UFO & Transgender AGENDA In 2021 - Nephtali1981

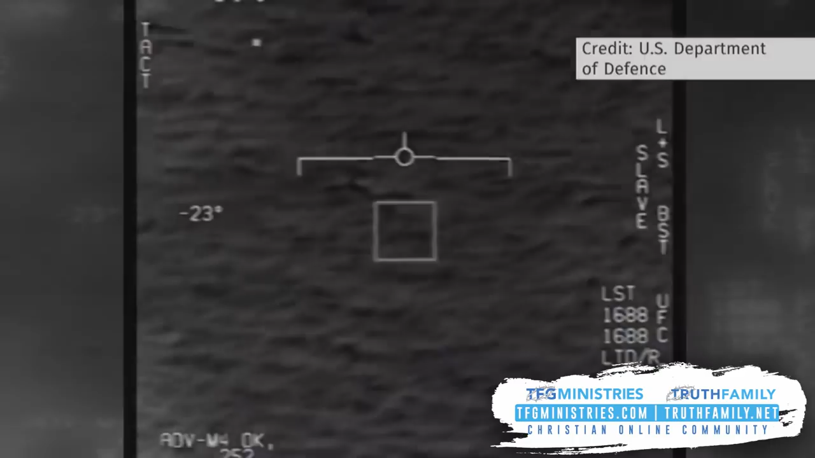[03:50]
Wow. Or what it calls unidentified aerial phenomena, UAPs for short. Incidents that in some cases are captured on video by pilots during training operations, including this unexplained moment from 2015 near Jacksonville, Florida. What you see now in the public media, in my opinion, are some of the least compelling videos.